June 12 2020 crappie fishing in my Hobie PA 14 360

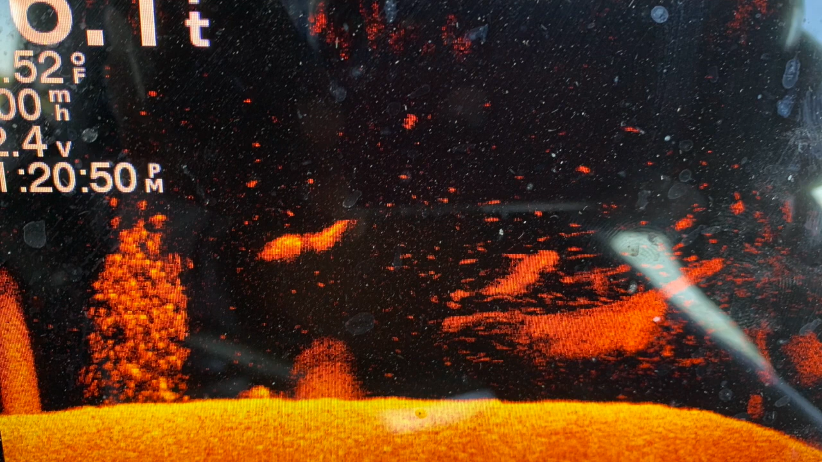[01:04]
My first scan. Look at that one big fish heading towards that group of crappies. This is what you want to see when you scan a pylon, pack a fish like this, and then you want to go back and fish it. You can see that the fish are not next to the pylon, so you don't want to fish right on top of the pylon.
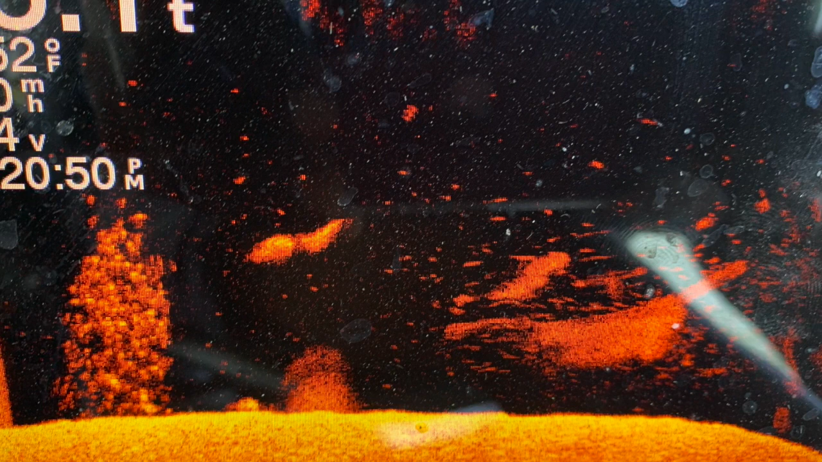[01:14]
You want to fish a little bit off from it.